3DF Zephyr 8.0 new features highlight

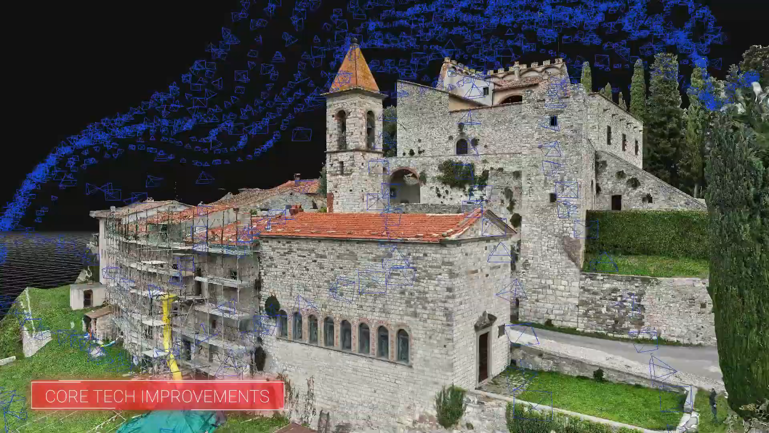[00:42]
The Structure from Motion Pipeline now features a new point cloud extraction method that improves both accuracy and detail,
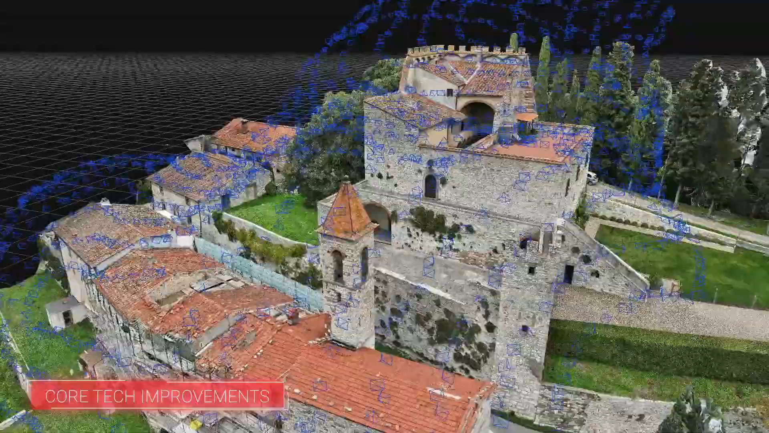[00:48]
ensuring even better constructions from your datasets.
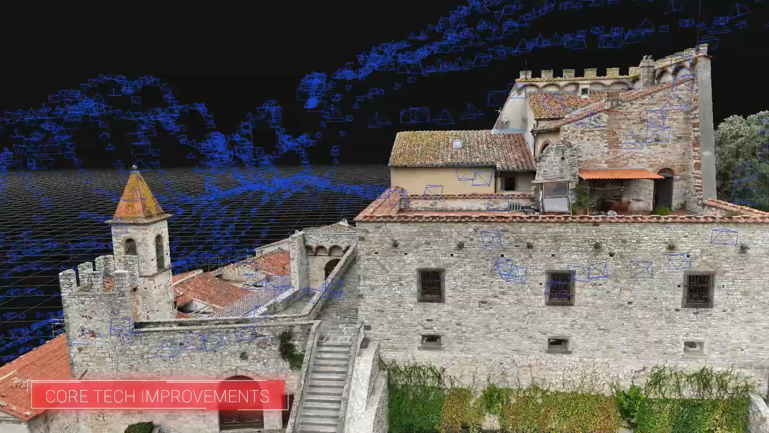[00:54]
Likewise, our photoconsistency technology has been refined for higher fidelity constructions and more detailed surfaces.
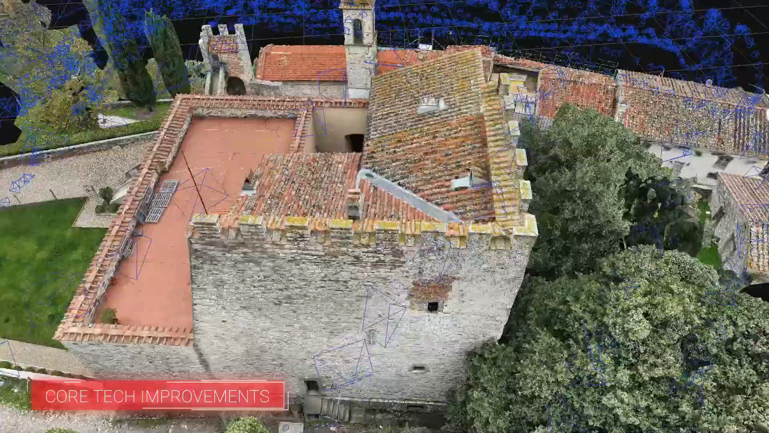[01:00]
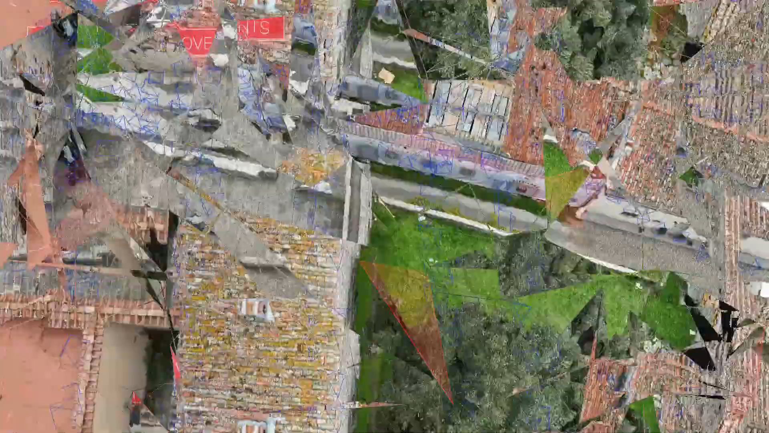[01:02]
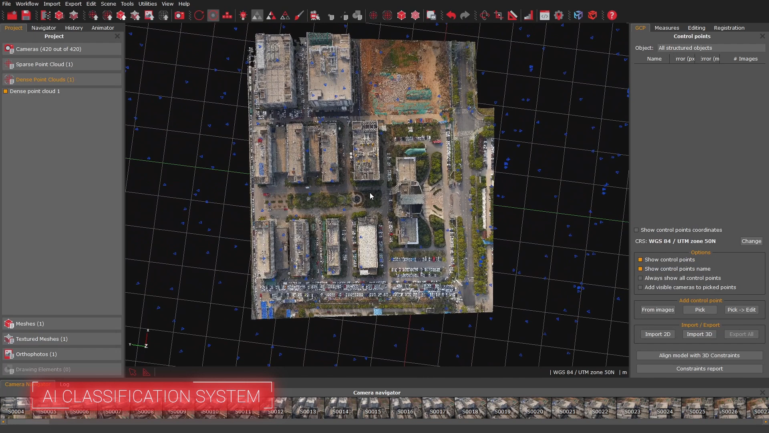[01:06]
One of the major highlights of this version is the powerful new AI classification system. With automatic machine learning-based classification for aerial photogrammetry datasets, Zephyr can now distinguish between terrain types with minimal manual input, making large-scale mapping more efficient than ever.
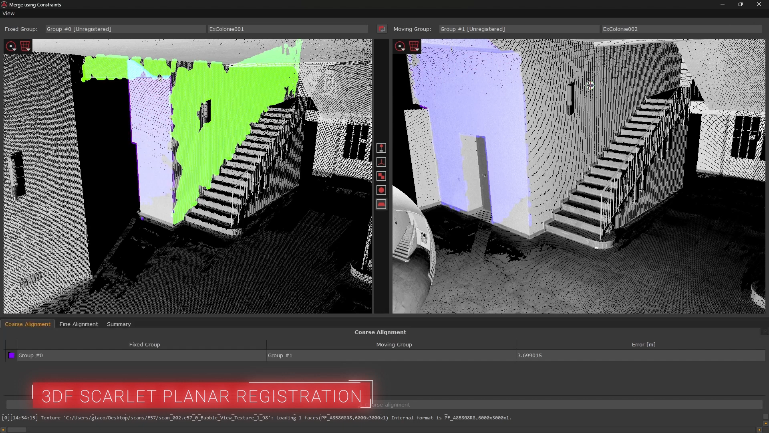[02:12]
offering more control for complex alignment tasks.